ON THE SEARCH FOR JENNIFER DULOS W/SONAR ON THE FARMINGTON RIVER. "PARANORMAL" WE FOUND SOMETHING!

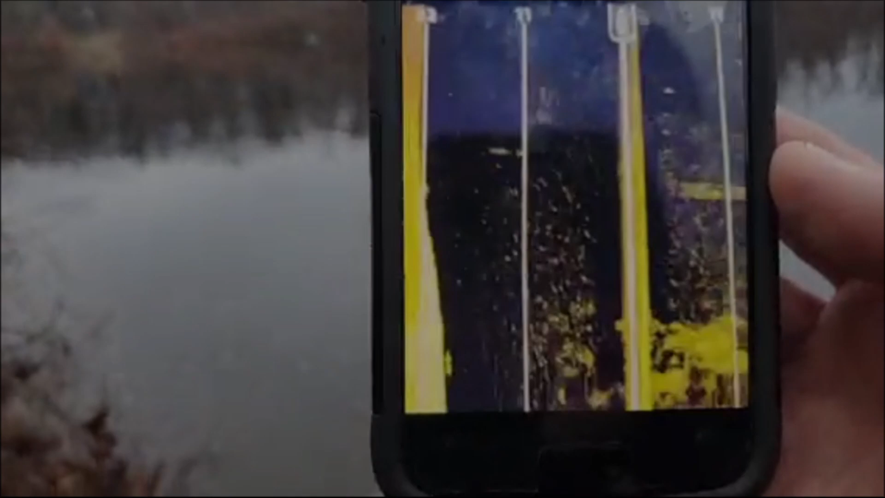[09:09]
Right- look where my finger is.
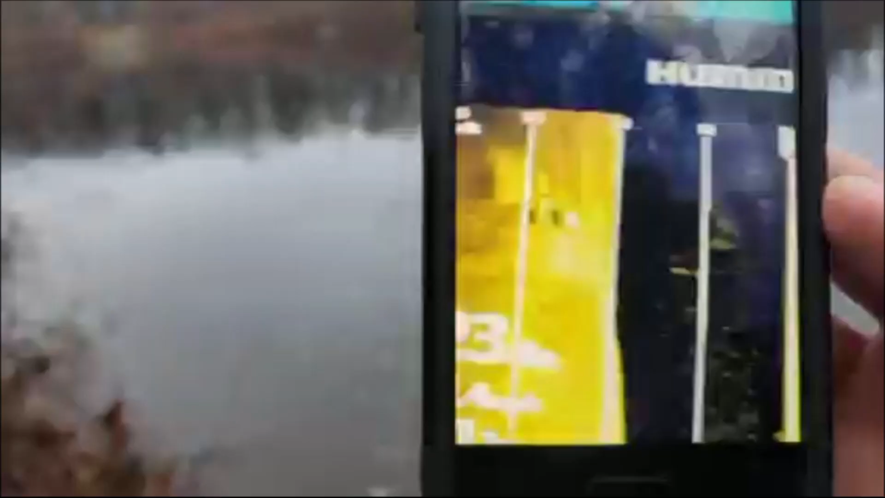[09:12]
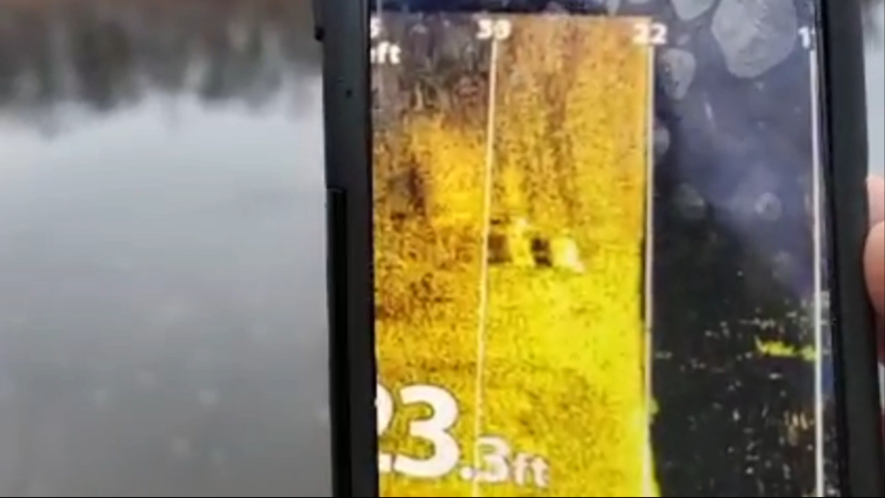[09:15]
You talking about that thing in the top left corner? Yes. That weird black and white thing?
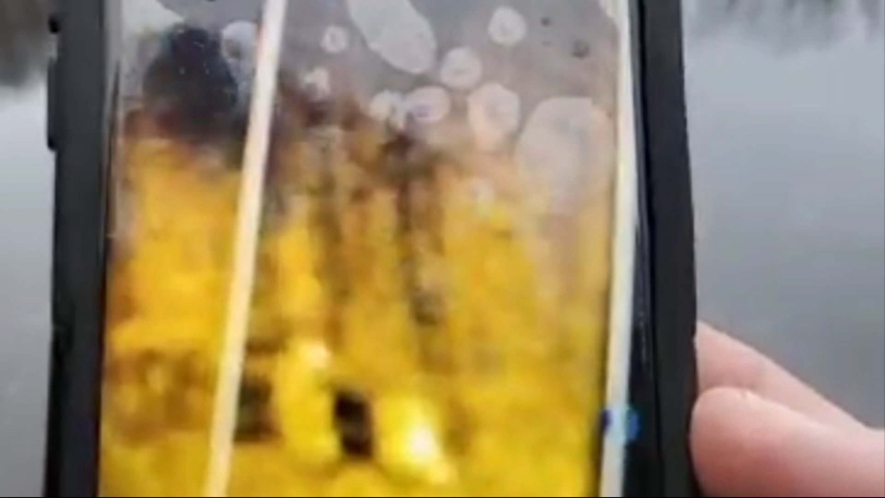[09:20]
Yeah, that there is not normal.
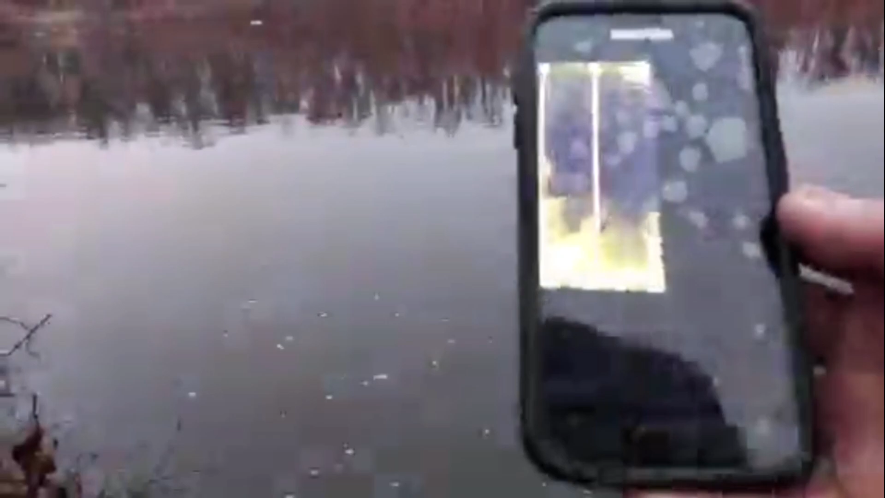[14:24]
see like that kind of stuff there yeah
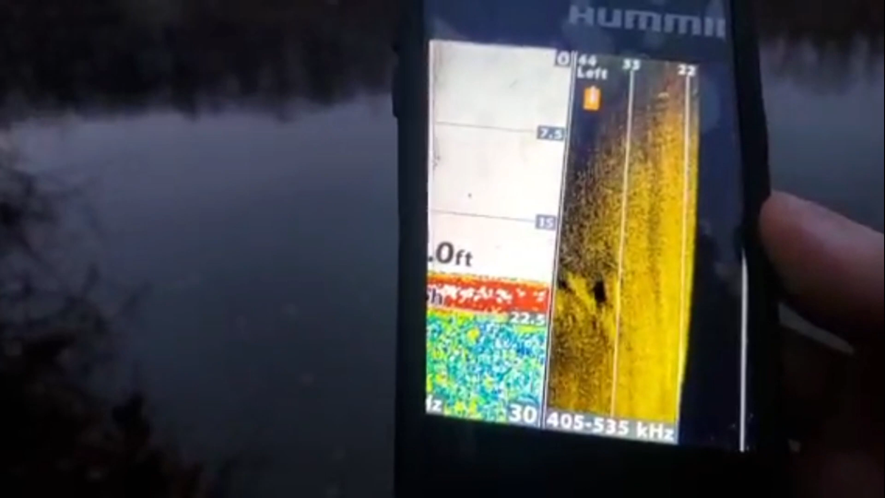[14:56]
yeah yeah i have it i have it set too wide all right